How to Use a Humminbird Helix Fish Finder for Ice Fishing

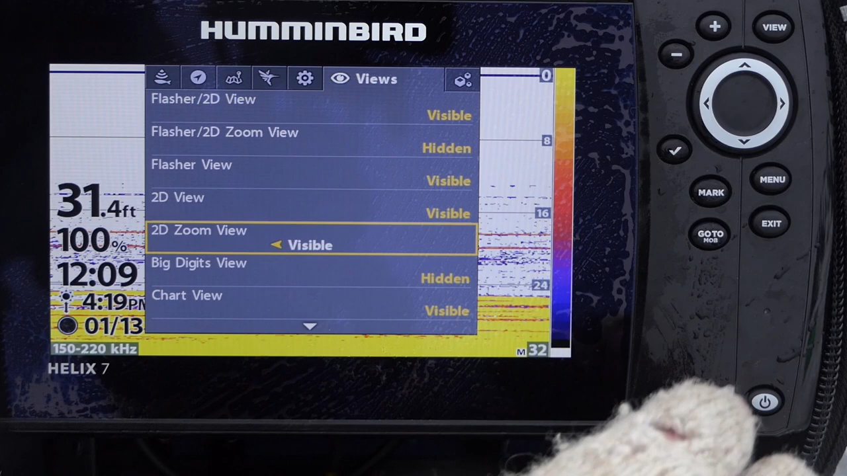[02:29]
On screen: depth 31.4 ft
Okay. I'm going to exit. And now I have the zoom view here on the left.
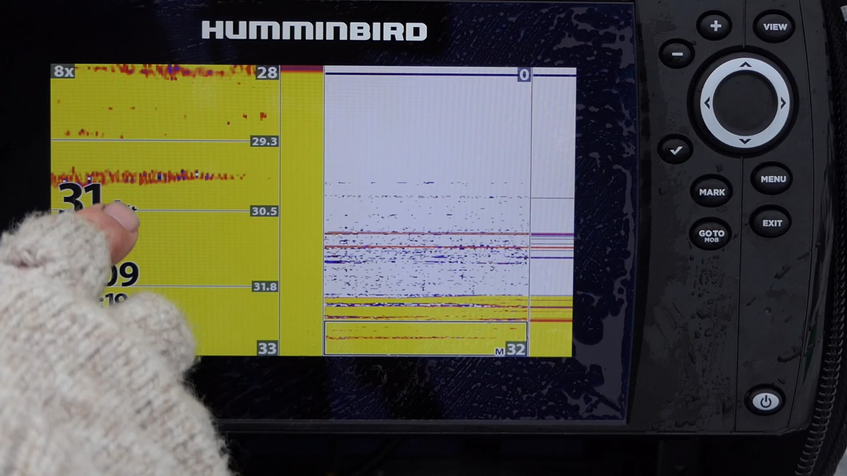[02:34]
I can back that off a little bit.
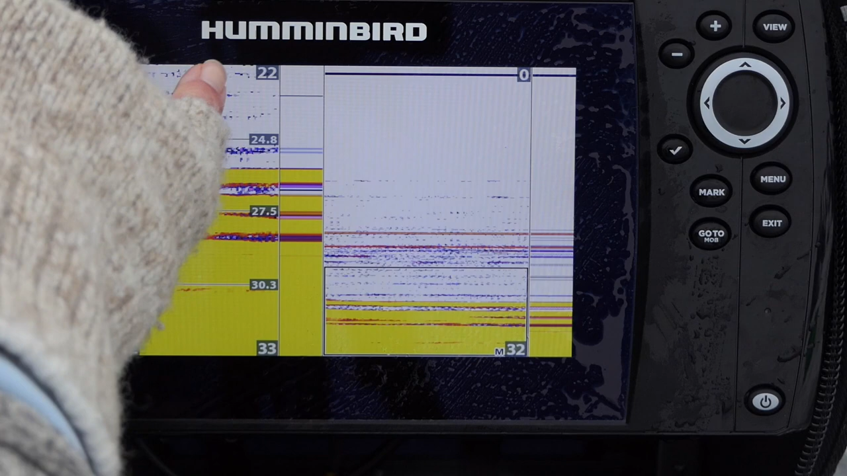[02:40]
And now I'm just looking at 22 to 33 feet here. And I can see a little bit more separation of the targets. So I'm going to put my jig down there and see if we can see it. There's just so many perch. Look at all these perch stacked in here. It's incredible. There's the jig going down on the right. Hopefully we'll see it come in at the top of the screen here, and the fish will probably rise up quickly to it.
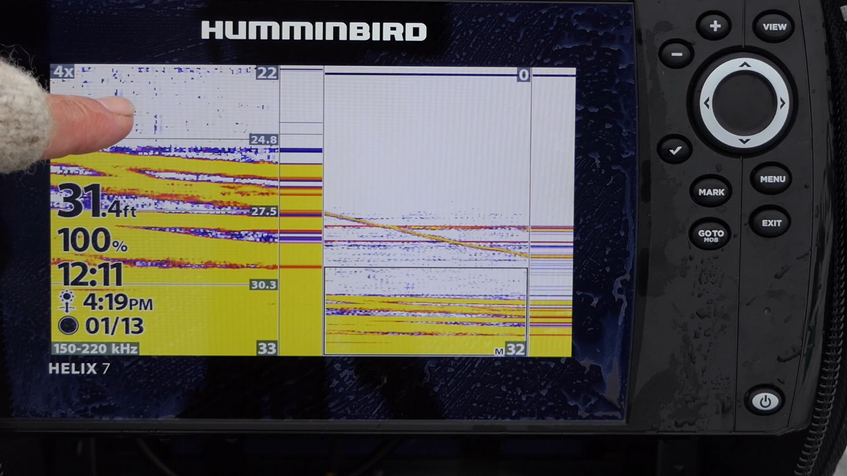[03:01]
On screen: depth 31.4 ft
There it is coming down. And there's the fish. Here, I'll jig it right above them. You can see it now. Above that school. That school's coming up. There's at least one fish coming up to look at it.
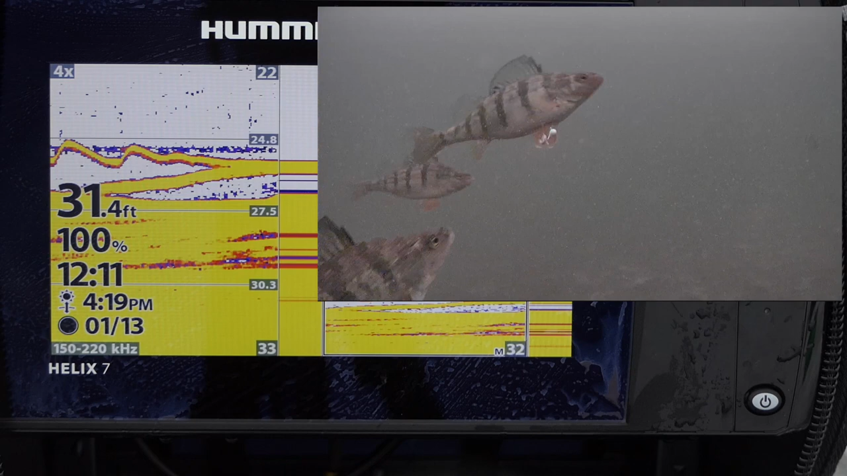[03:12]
On screen: depth 31.4 ft
A second fish coming up to look at it. Now there's just tons of fish looking at it. There we go. I got one. I'm bringing it up. So that's a good way to get better target separation down there at the bottom. This is just a little guy. Is if you have those dense schools like that, you really want to separate what's going on at the bottom. It also helps if there's some weeds down there, and you want to be able to kind of see fish coming in through the weeds.
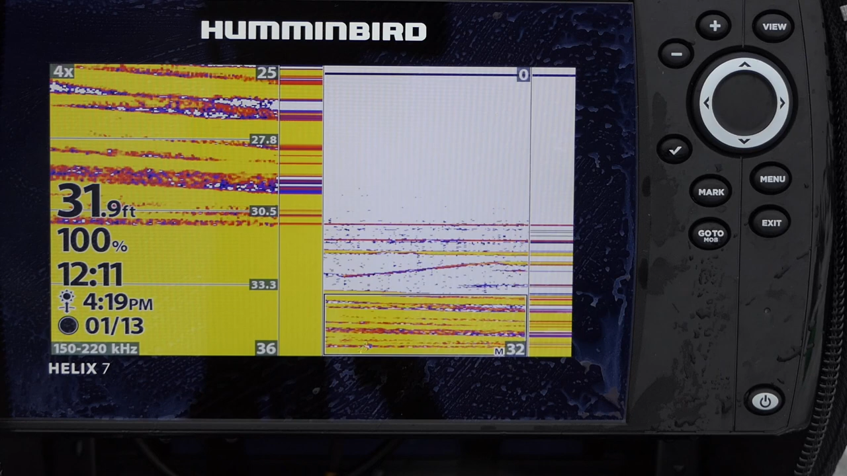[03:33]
On screen: depth 31.9 ft
All right, let's take a look at what these perch look like on a flasher setting. And I have the A scope setting rather than the full scope setting, which I covered in the first video. But these are all perch here up off the bottom. And then that's the bottom right down there.
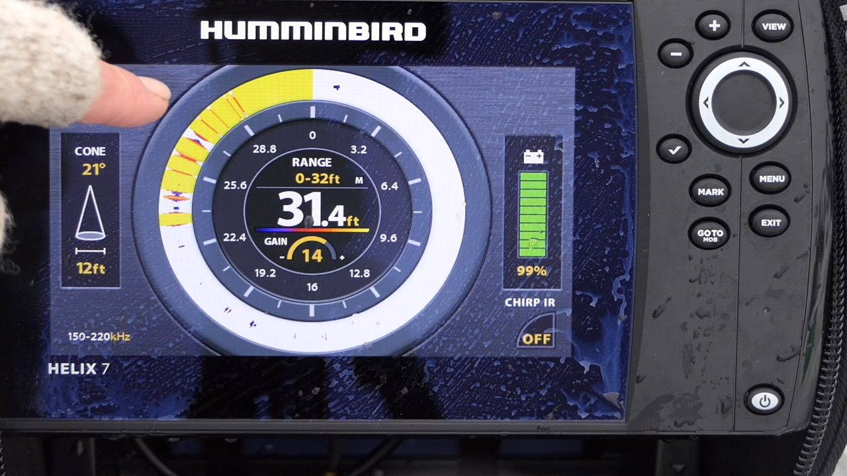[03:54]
On screen: depth 31.4 ft
So once we have it set manually, it's probably right about there. So these are all perch stacked up. These might even be trout coming way up off the bottom here. The trout will typically come in very quickly and will move to strike fast and will typically suspend more. So if I wanted to target trout here, I would jig higher off the bottom, you know, like 10 to 15 feet off the bottom like I'm doing here. And there's a fish coming up for it.
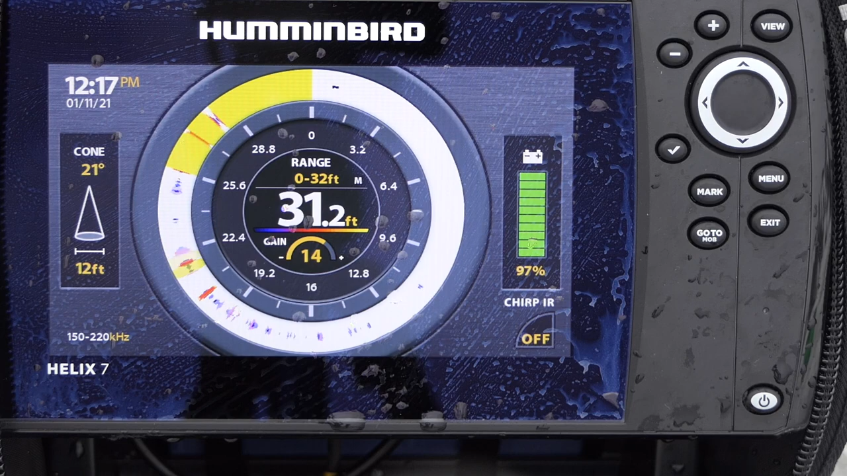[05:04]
On screen: depth 31.2 ft
I'm going to stop and drop it right into them. It looks like there's a bunch more coming up to check it out. There we go. We got one. I see it coming up. And there you go. Another fat perch.
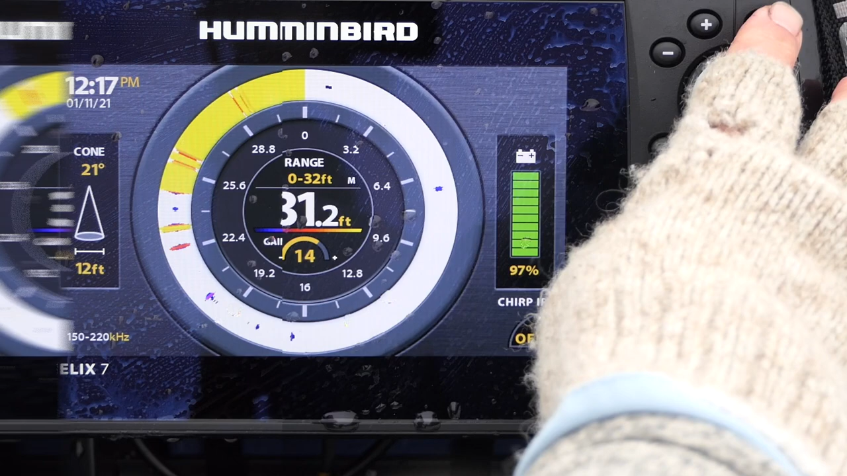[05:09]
On screen: depth 31.2 ft
Some other really cool features. And I think one of the things that I like most about the
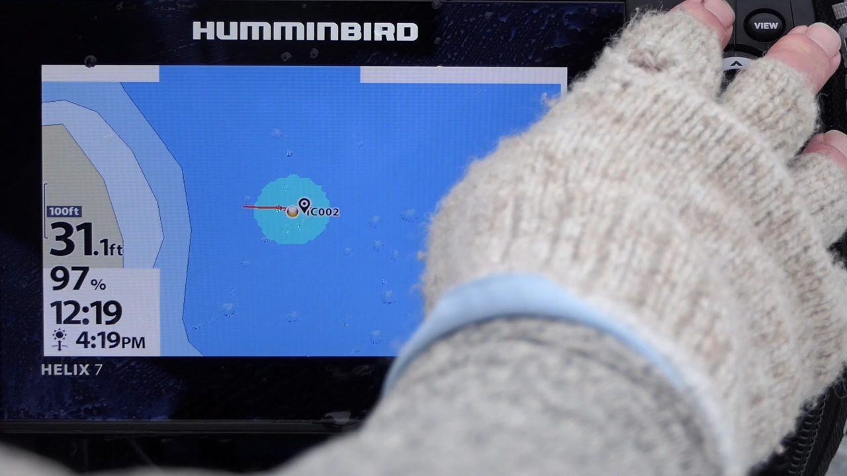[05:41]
On screen: depth 31.1 ft
So if I zoom in here, this is the 30-foot line, 20-foot line, 10-foot line.
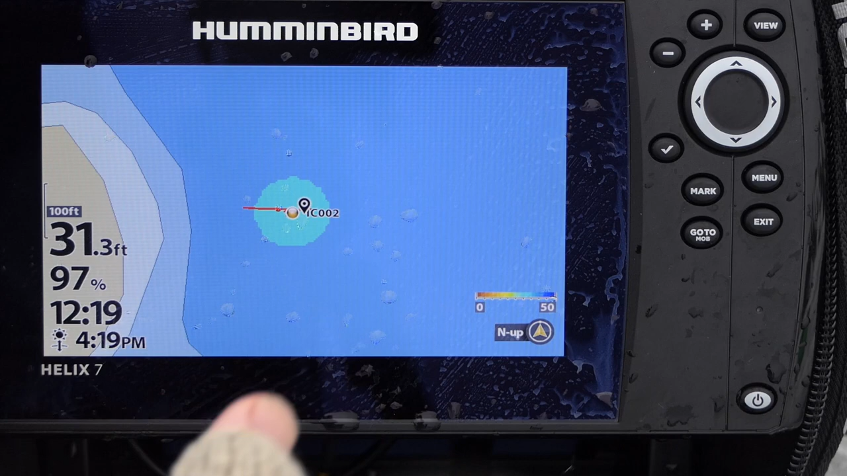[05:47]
On screen: depth 31.3 ft
But what I can do is I can buy Lake Master and upgrade to this. That would give me really high-definition bathymetry for this lake. And that's just a little chip that goes in the side here. But I can also do auto chart live on the ice. So I can auto chart this by just hitting mark and then hit auto chart,
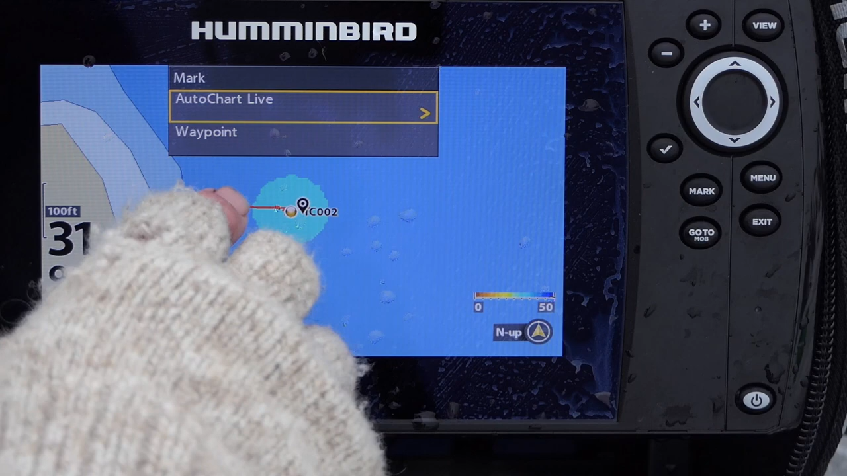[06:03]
and it builds out this circle. Now, this is a big flat that I'm in, so it's not going to be that interesting.
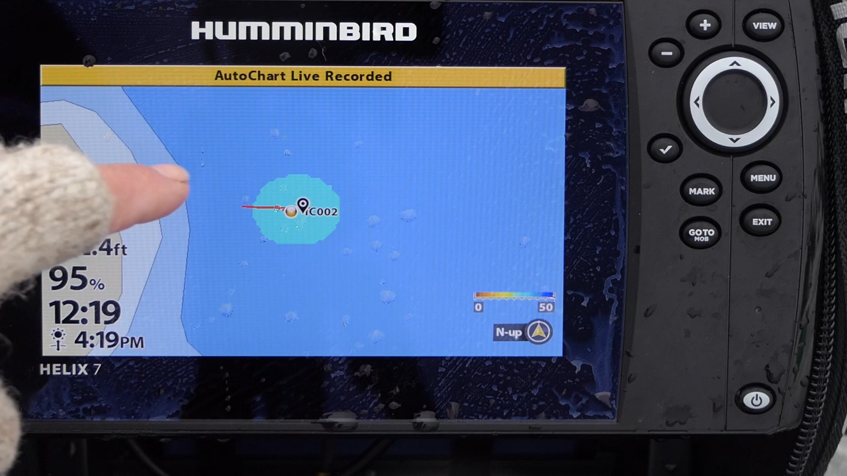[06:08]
Now, if I was to drill a series of holes,
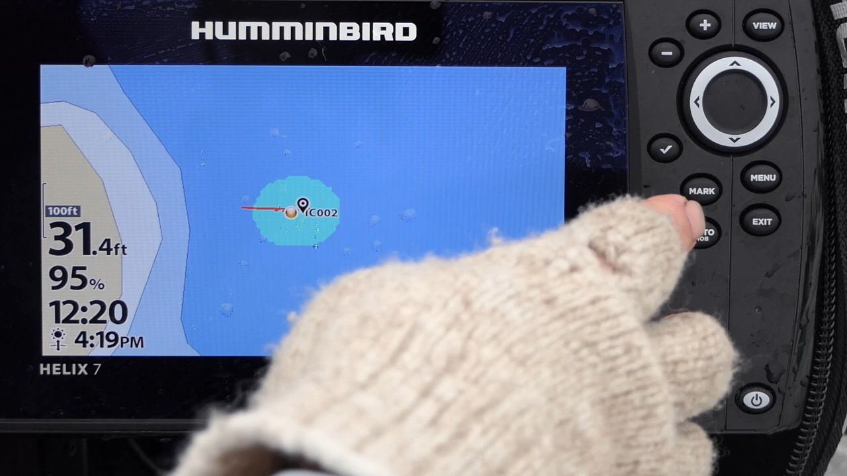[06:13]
On screen: depth 31.4 ft
I could go along and hit mark and auto chart each of those points and build my own custom map as I'm out there so I could, you know, lay out the bathymetry from the shoreline out to where I'm at.
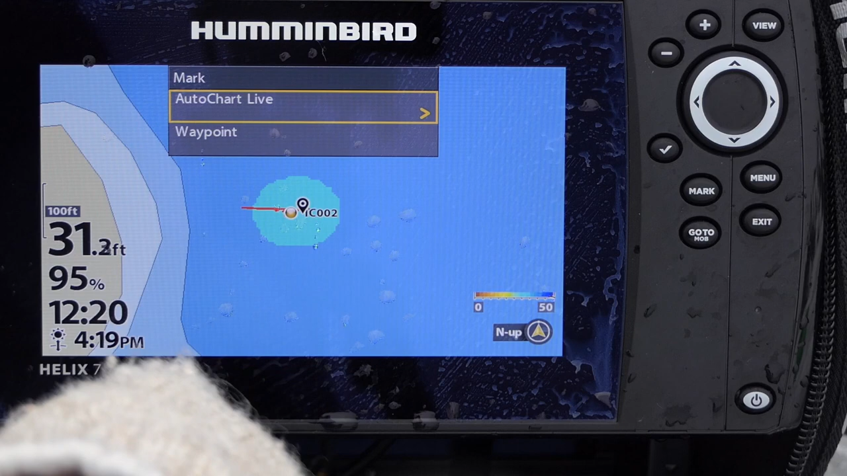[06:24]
On screen: depth 31.2 ft
Or if we find a hump out here, we can map it to one-foot contours.
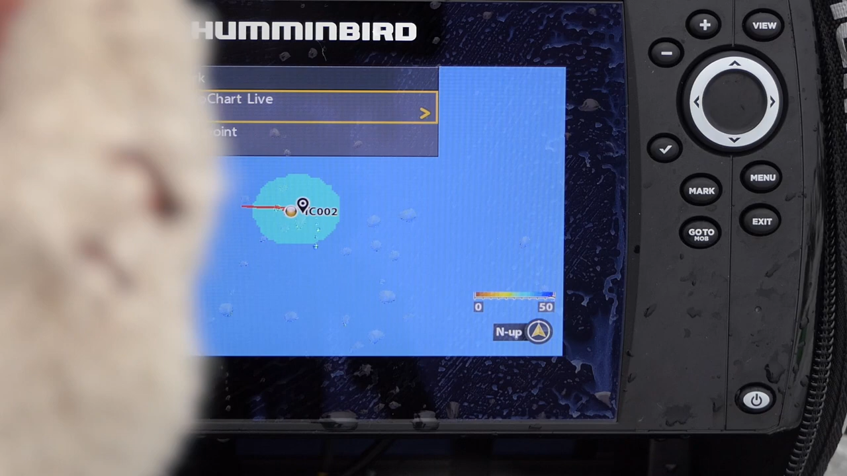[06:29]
So it's a really cool feature, especially, like, if you're ice fishing a lake or pond that has no base map and has no map in Lake Master,
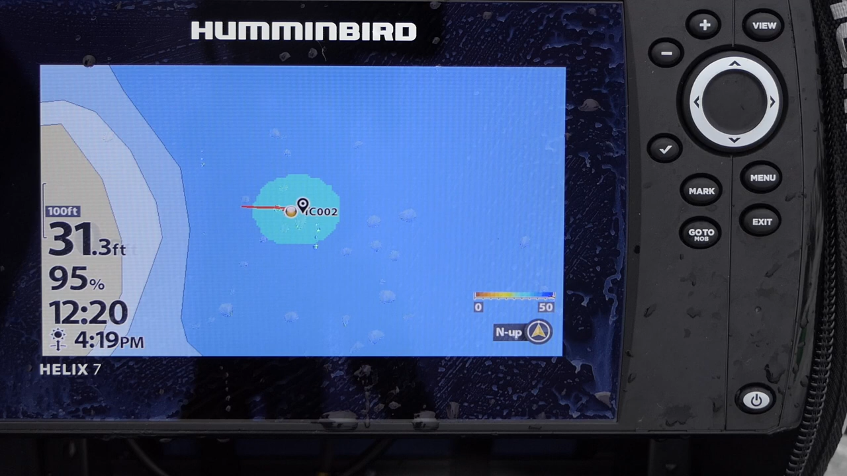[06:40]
On screen: depth 31.3 ft
you can go out and either map it in open water with your boat, kayak, or canoe. Or you can come out on the ice, drill a series of holes, and start mapping it that way.